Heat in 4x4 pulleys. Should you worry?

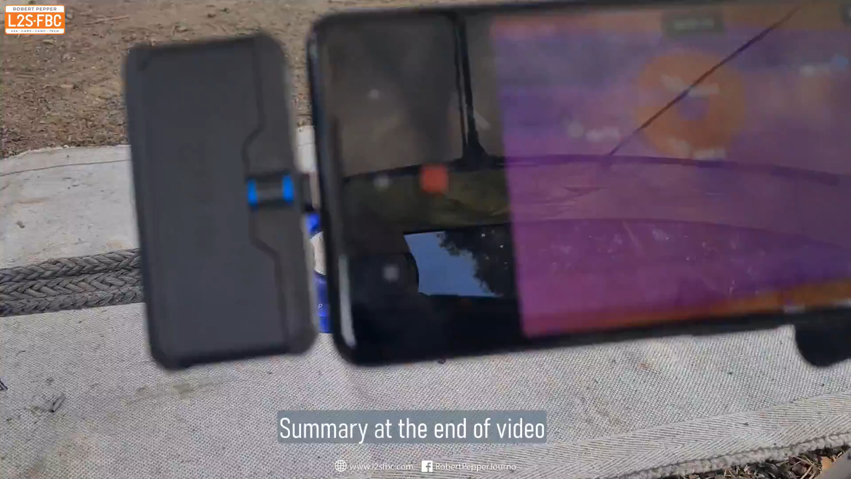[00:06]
a practical problem and what we can learn from it. So in all cases the pull was a double line pull,
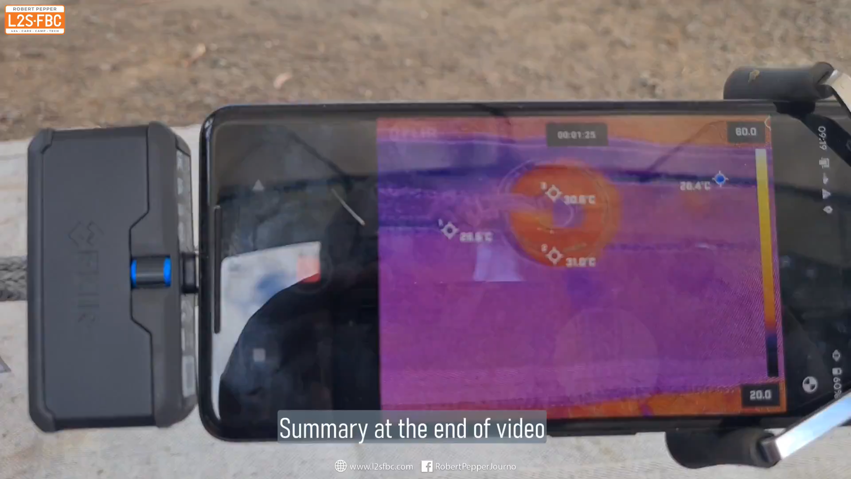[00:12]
the car being dragged over gravel that's about 1500 kilograms worth of pull and you can see that we
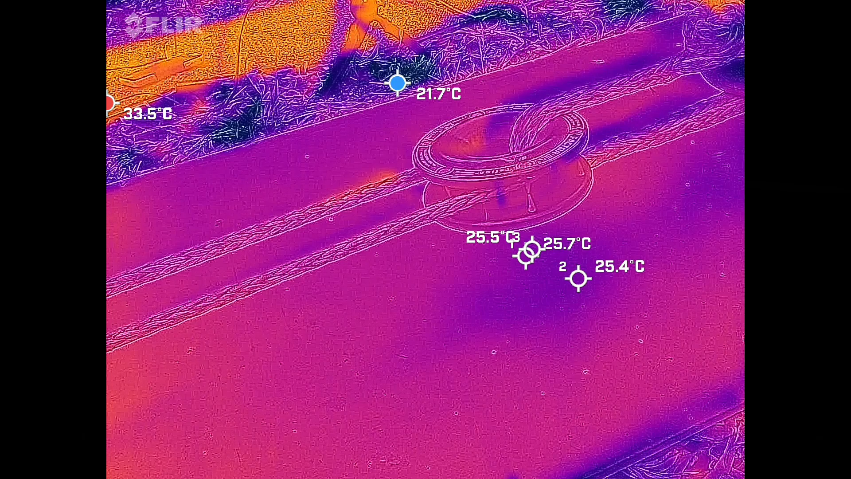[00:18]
temperature controlled it to some degree using a shade although this wasn't precise laboratory conditions.
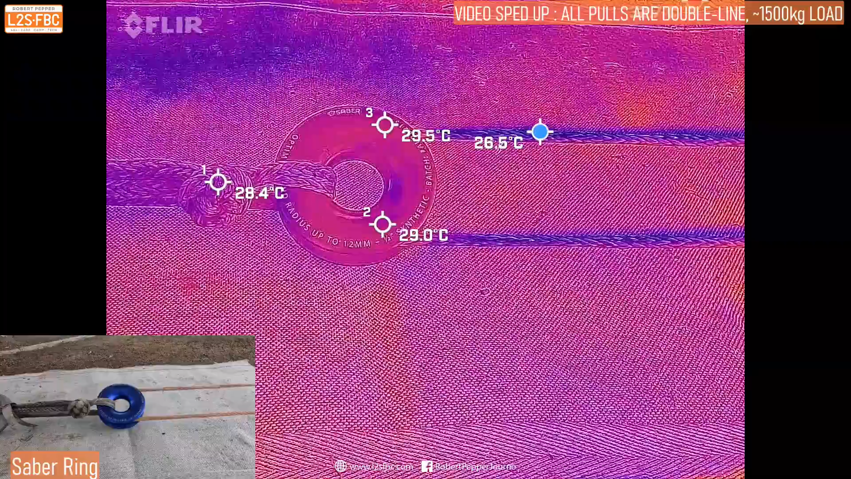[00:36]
temperature and you can see in Celsius what some of the temperatures are.
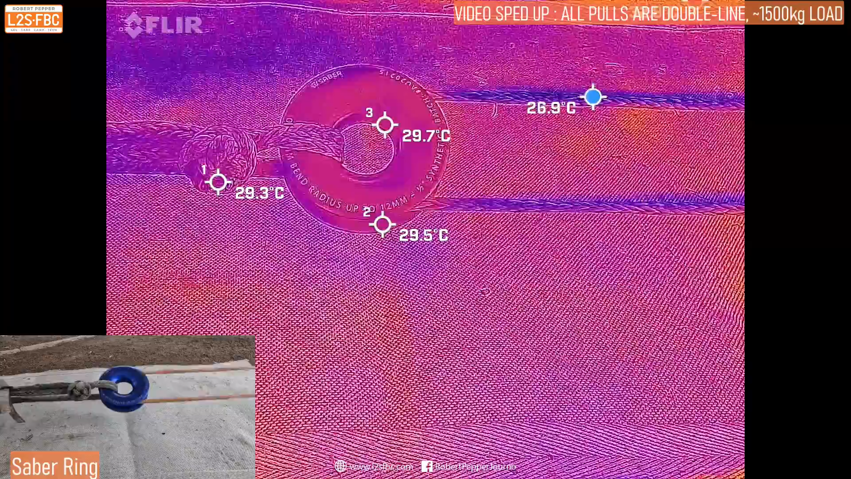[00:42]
Take a look at the ring itself it's actually a fairly consistent temperature and incoming rope as well as the outgoing rope.
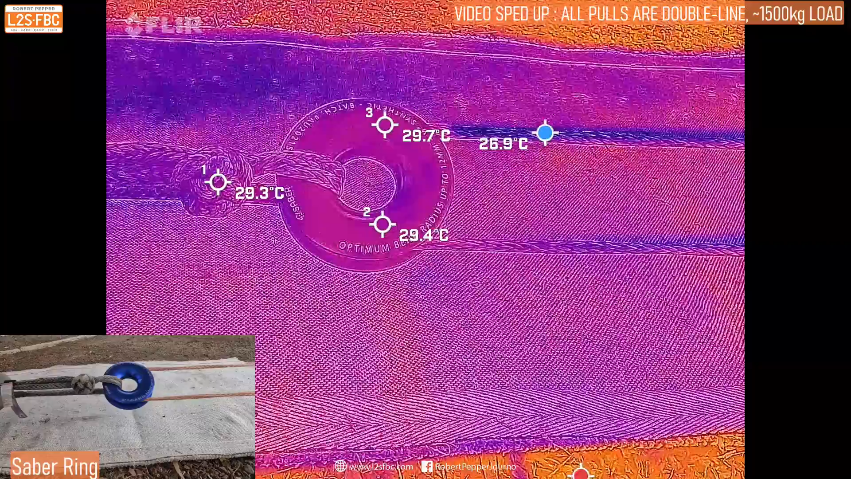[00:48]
Now as the winch starts up we start to put some load on it. Take a look at what happens to that ring you can see that the inside of it
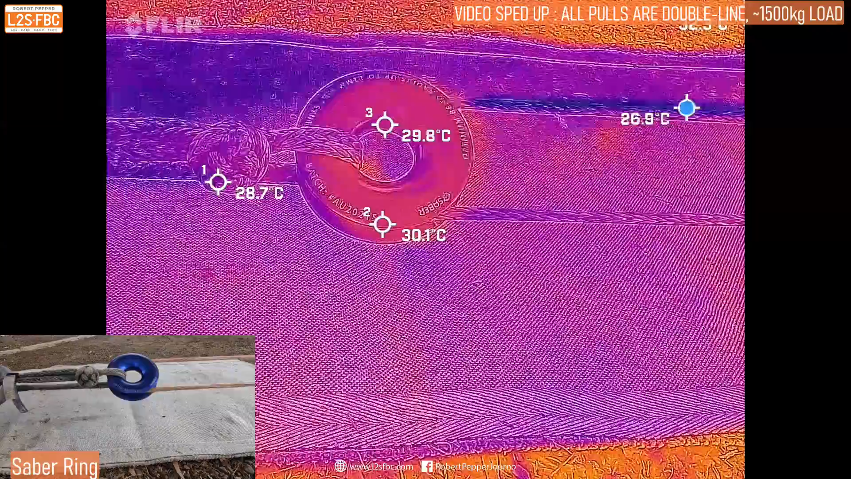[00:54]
starts to heat up there relative to the outside and that's because it's sliding around that soft shackle.
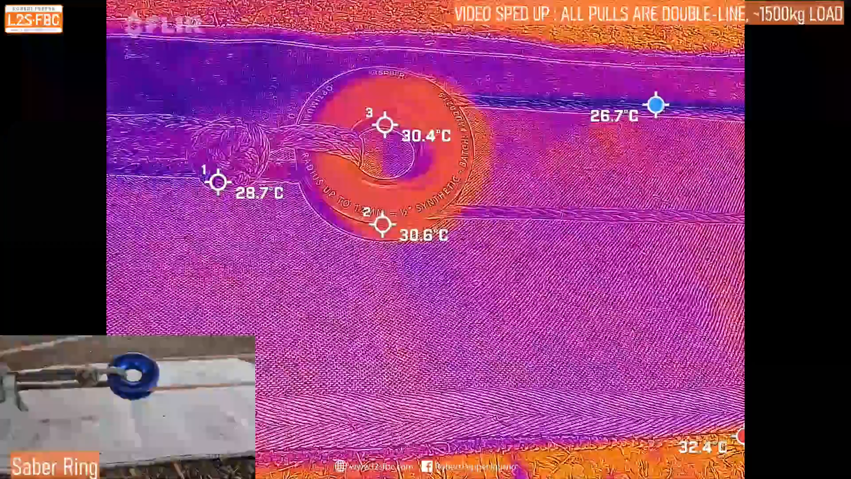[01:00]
Also I see that the incoming rope is now cooler than the outgoing rope and we're really starting to see some heat build-up over that ring. But is it going to be more or less than the others?
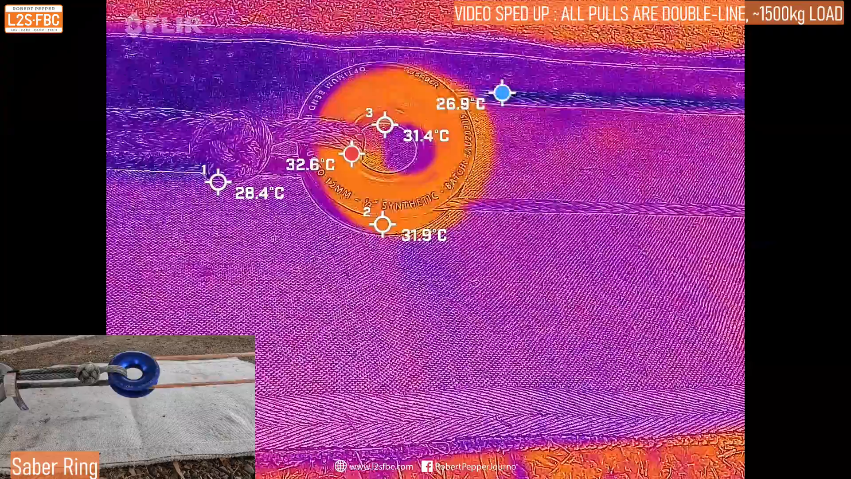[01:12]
That's the interesting point here. Now we're going to rig the Yankum in its around configuration for again a two to one pull.
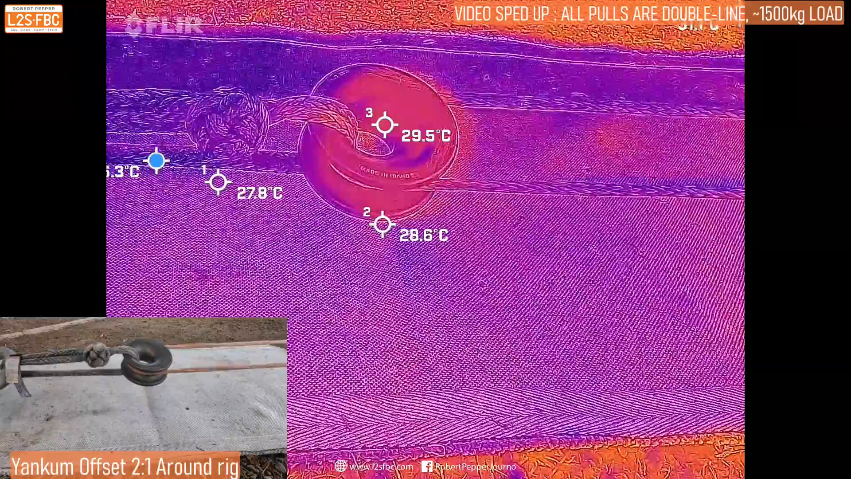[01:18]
You can see that pretty much instantly it starts to heat up because there's a lot of friction with that rope going around.
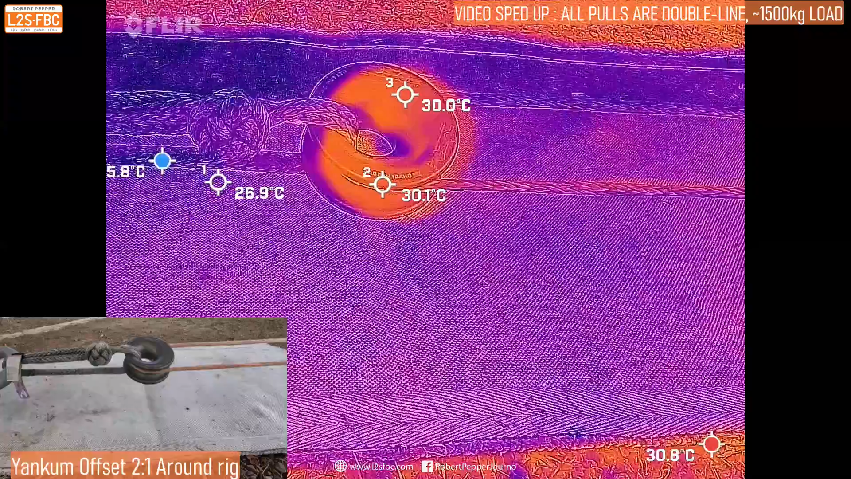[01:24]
We'll also look at the relative heat of the rope coming in going out. There's quite a big difference there and that ring is now getting very hot.
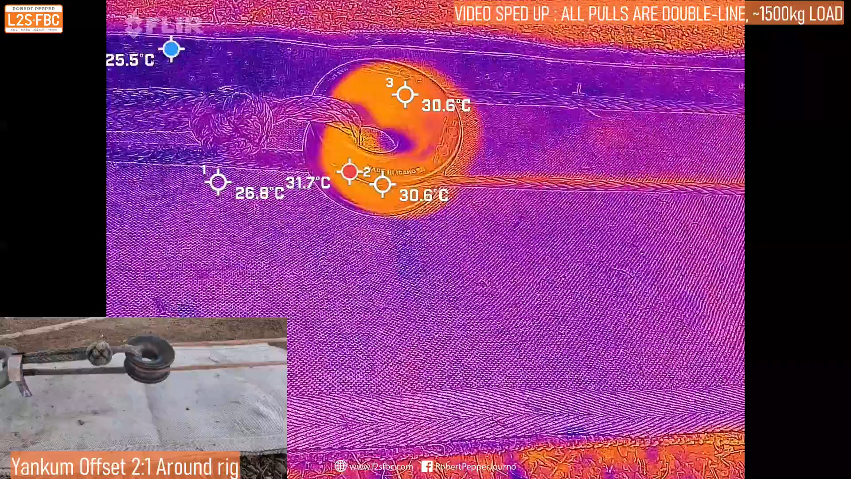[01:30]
The soft shackle seems to be getting a little bit hotter as well because it's touching the ring even if it's not sliding. So we're seeing quite a significant heat build-up there and I think that starts to explain the efficiency
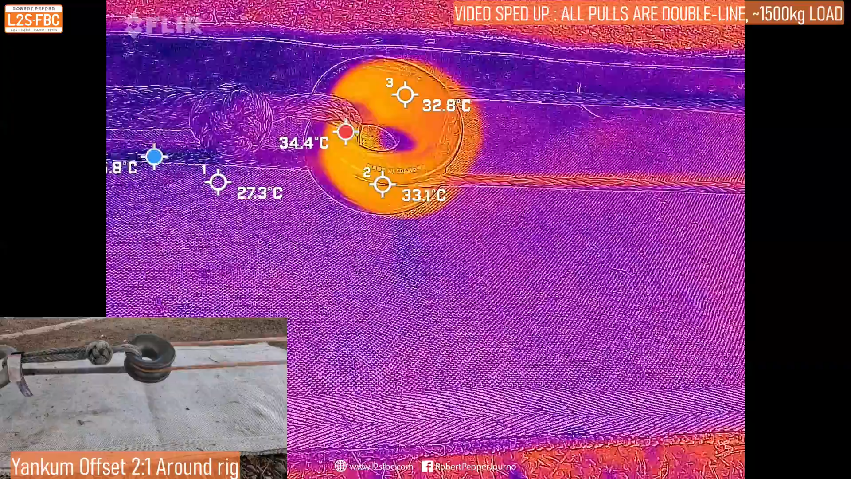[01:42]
difference between the Sabre ring and the Yankum ring in my previous videos.
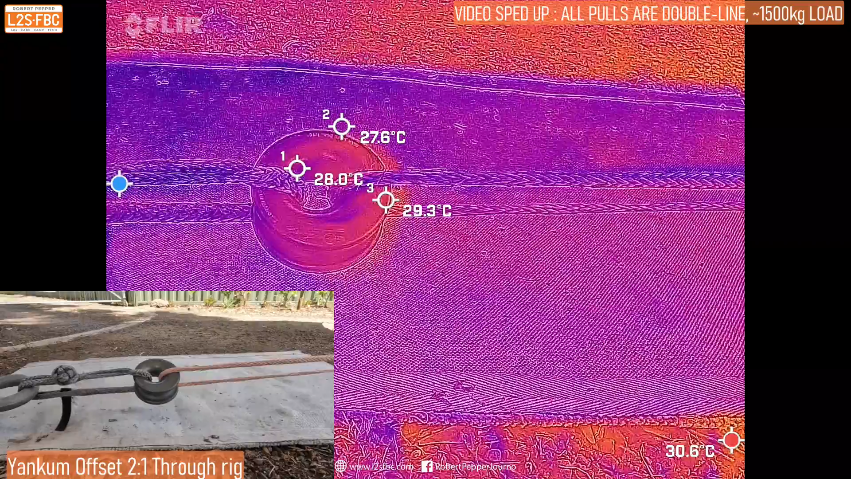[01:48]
Now we're rigging the Yankum in its through configuration and again you can see we're getting a heat build-up but this time it's a little bit more localized because obviously that entire ring isn't rotating
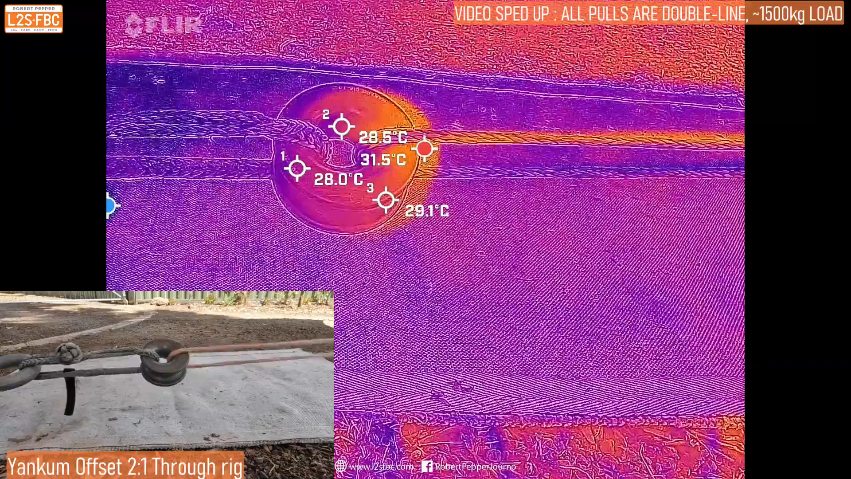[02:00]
and that's actually saving the soft shackle from the heat as well but you can see that heat starting to spread
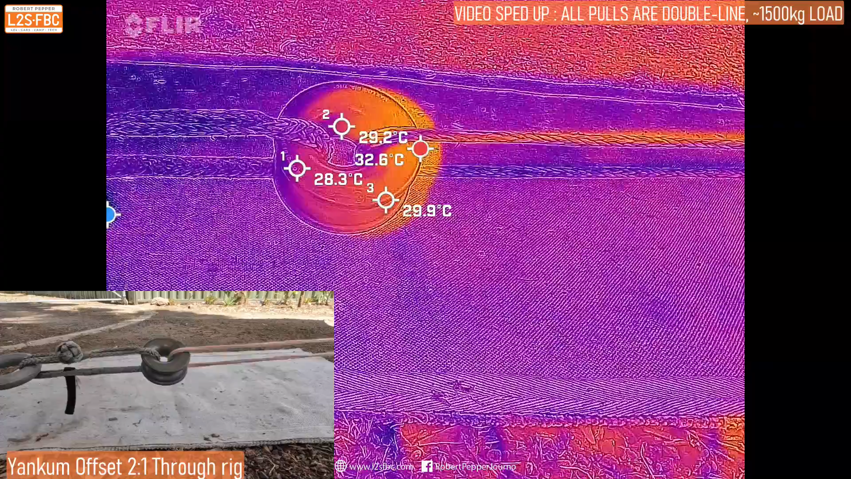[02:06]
around the entire ring and also there's still a significant change in heat from the incoming rope and the outgoing rope.
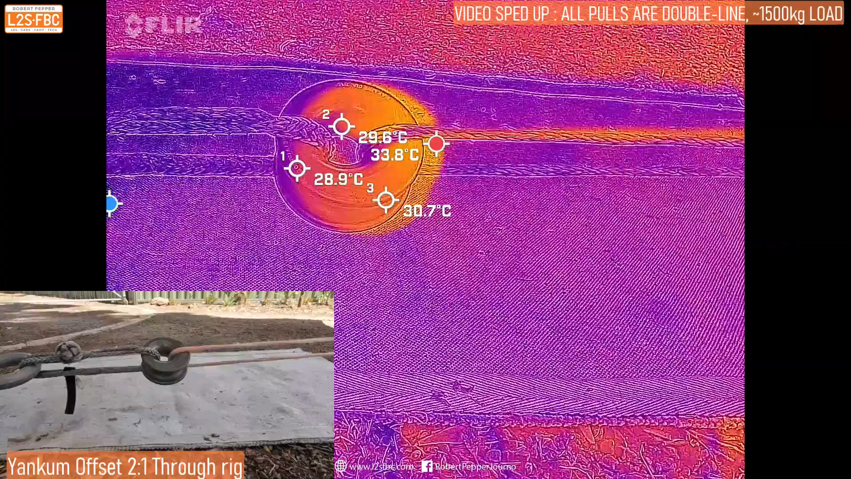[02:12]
You can see that really the whole ring is now heated up quite significantly now as well.
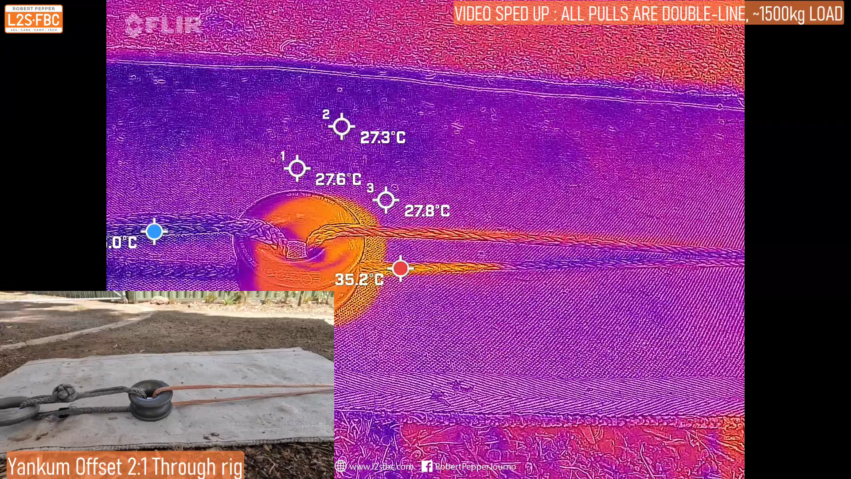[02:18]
So this is the two Yankum rigs so let's compare the styles.